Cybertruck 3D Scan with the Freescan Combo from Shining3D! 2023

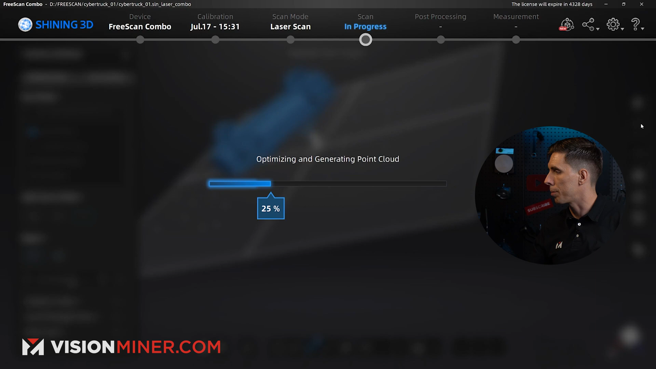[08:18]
All right, and here we go.
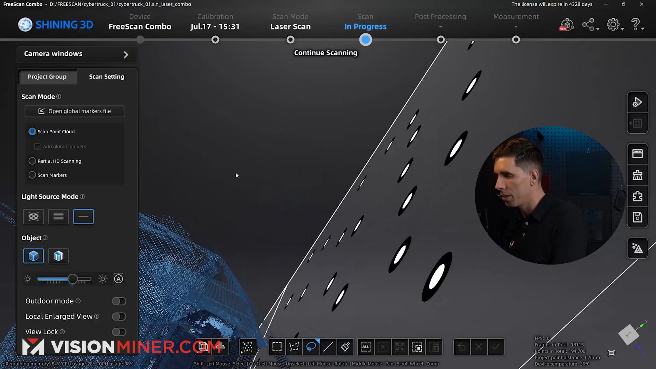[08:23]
So it looks like we've got a little bit of extra data here. I don't know what's causing that.
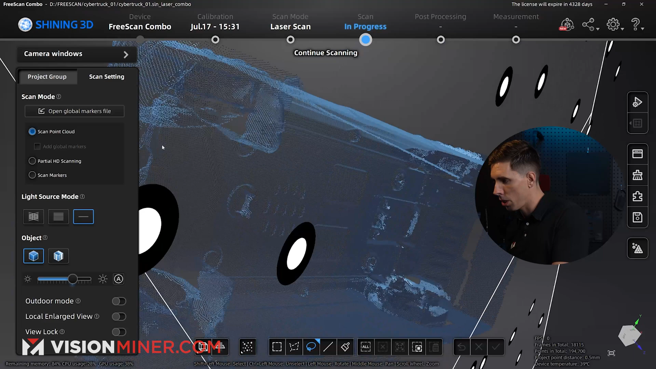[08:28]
So I'm just going to come in here and delete that since I don't want it.
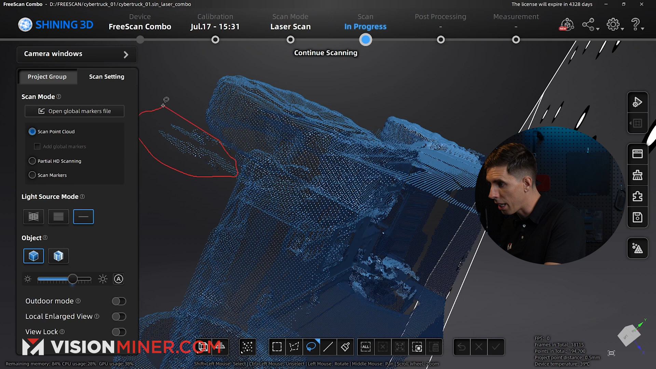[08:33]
We go right here to the align panel,
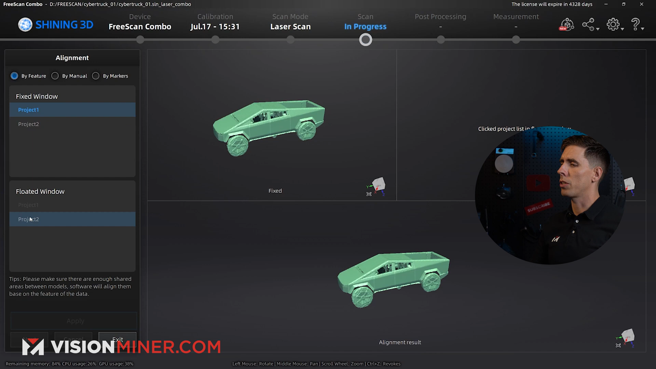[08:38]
hit project one in the fixed window, project two in the floated window, and automatic feature alignment should work great here.
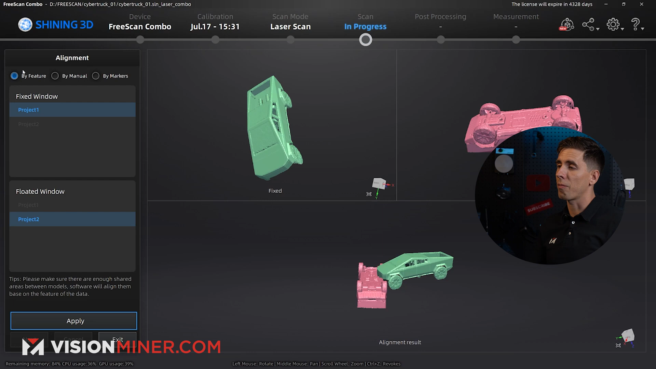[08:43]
So I'm just going to hit the button, and bada bing, bada boom.
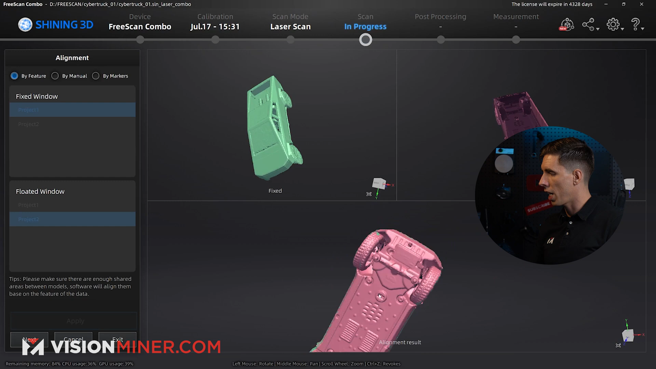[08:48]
We got a complete scan of the Cybertruck. Now the wheels are probably not going to match up. Yeah, as you can see, because they weren't in the same position when I scanned them. My bad.
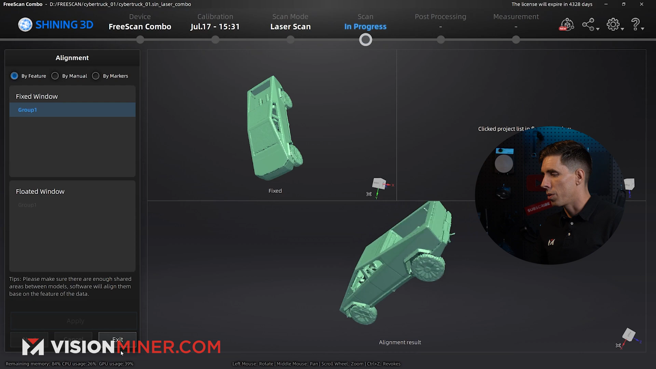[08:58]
We're going to go next. That's going to lock in the alignment, exit, and now we've got our scan.
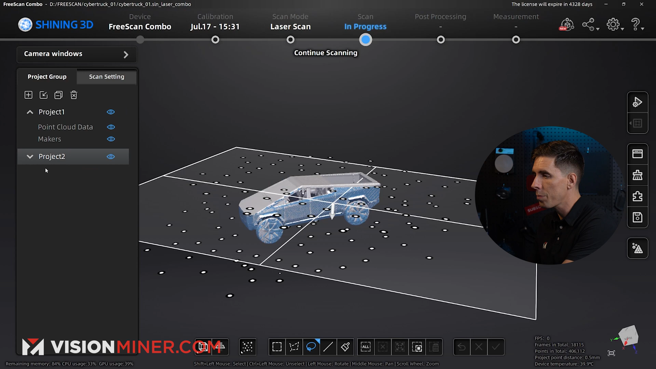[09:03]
I can look at both of them. I can delete the markers just to get a clearer view and select both to make it all blue.
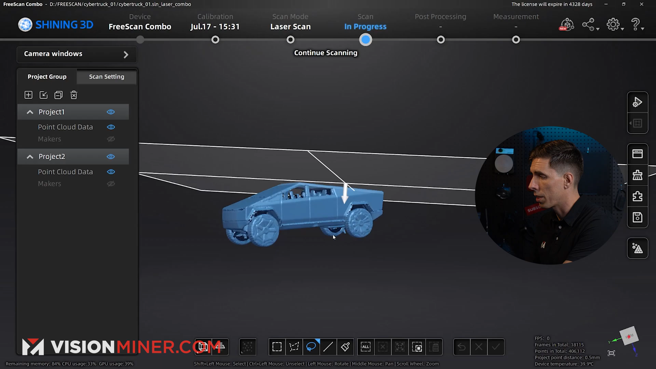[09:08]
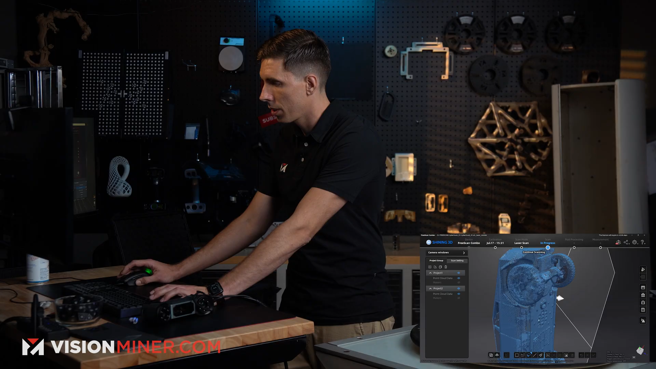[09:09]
Okay, so we've got some good detail. This was scanned at half a millimeter resolution.
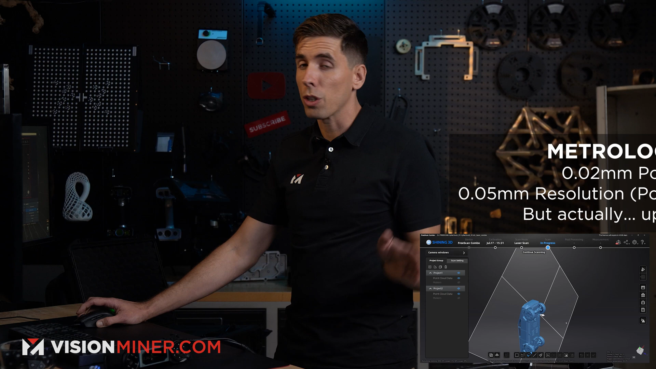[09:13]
You can go all the way down to 0.05 millimeters. We've got a whole video on that to show you how much crazy detail this can get.
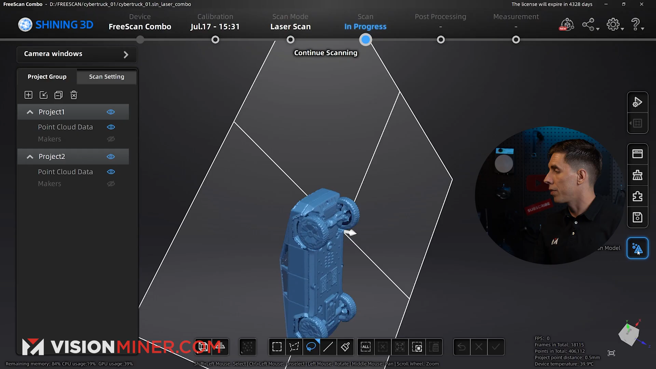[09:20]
But for now, we're just going to go mesh the model,
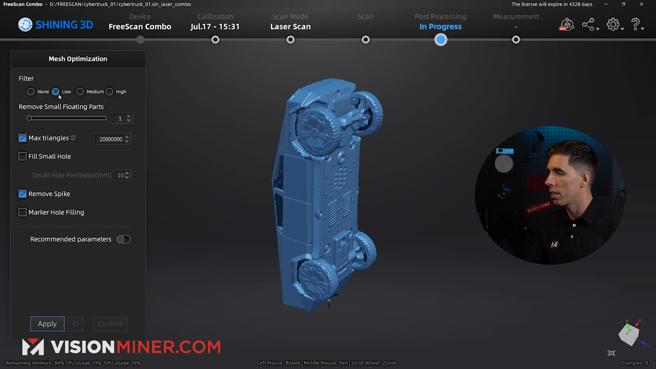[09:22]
and we'll do a low filter, no hole filling or anything. We don't got to do that, and hit apply.
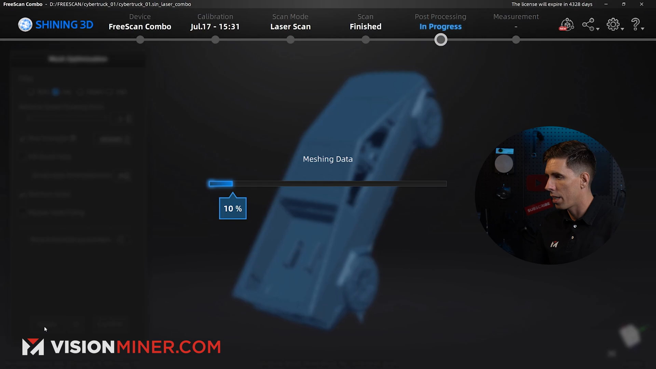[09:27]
Now the filter is kind of going to smooth things out. It makes things a little bit nicer as opposed to raw data. If we're going to reverse engineer this or some other part, usually I would just do no filter,
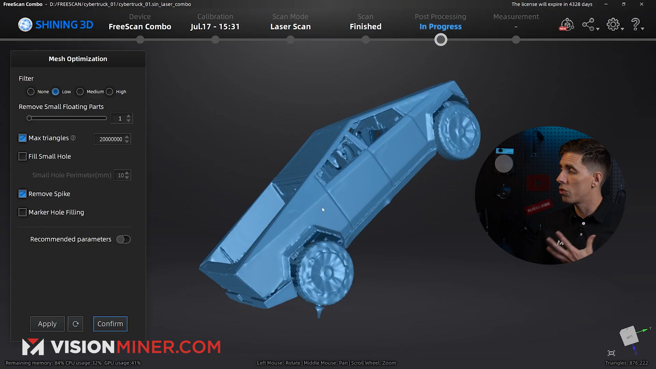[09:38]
but this generally tends to make it a little bit smoother, and it makes the STL just a little bit better.
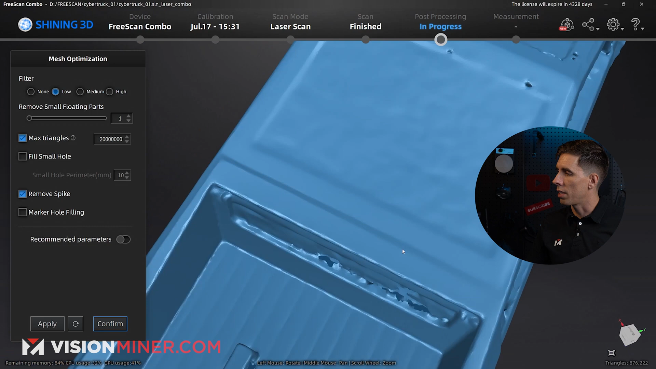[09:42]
So as you can see there, I'll show you. If we go no filter and hit apply, you just pause the screen and then come back and look at that.
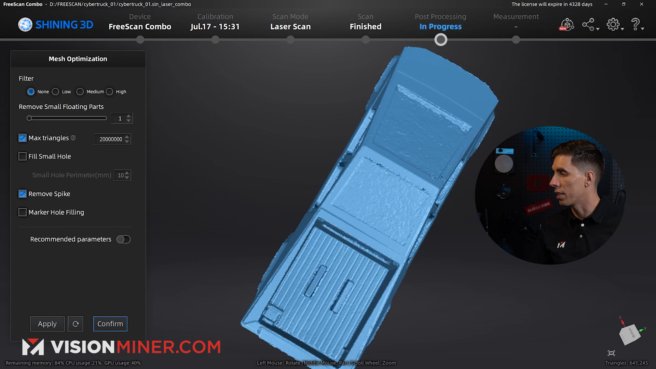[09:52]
As you can see, the edges, it's a lot more tessellated.
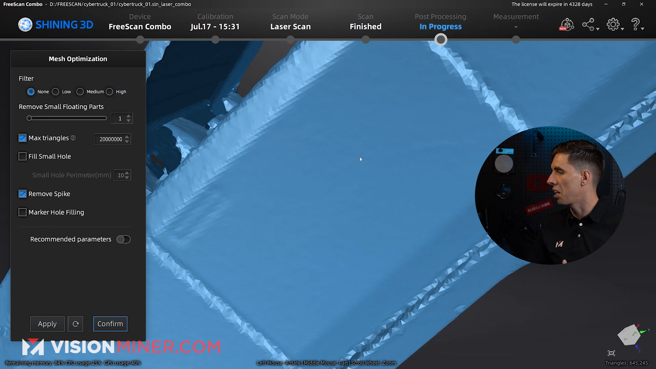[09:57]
There's a lot, you see a little bit of the surface detail and everything like that versus going a
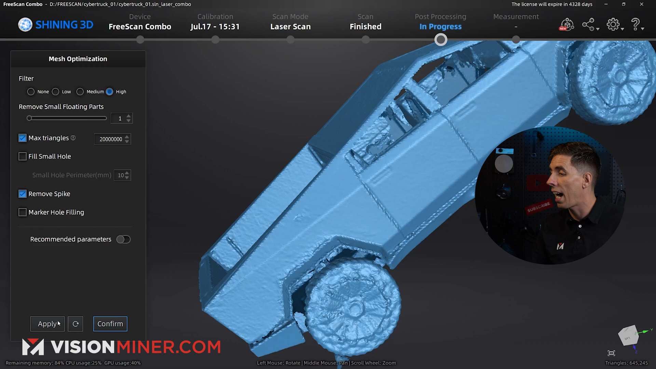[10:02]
high filter is going to do even more smoothing and give us a much more, I mean, you could call it refined.
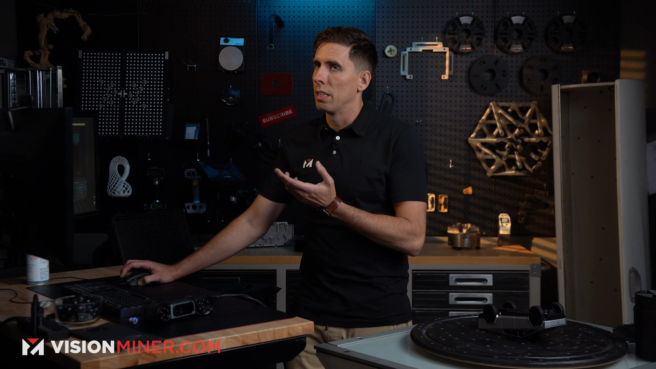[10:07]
You could also call it not exact.
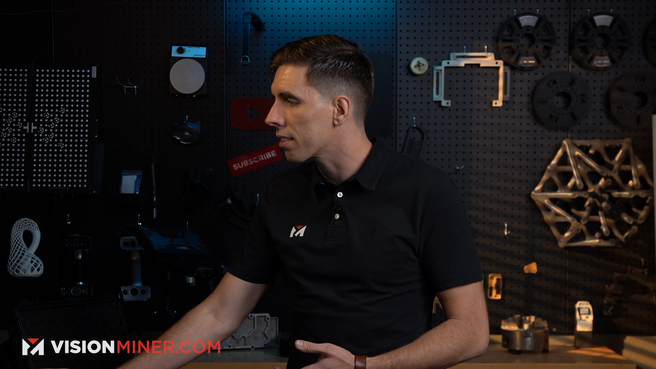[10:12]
It depends what you're doing. It depends on your intention with the scan and the end result of the data you want.
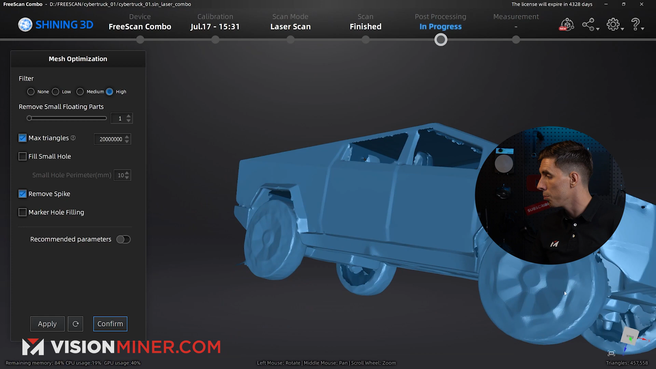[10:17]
As you can see, there's much less detail on, well, just overall, but on the wheels especially.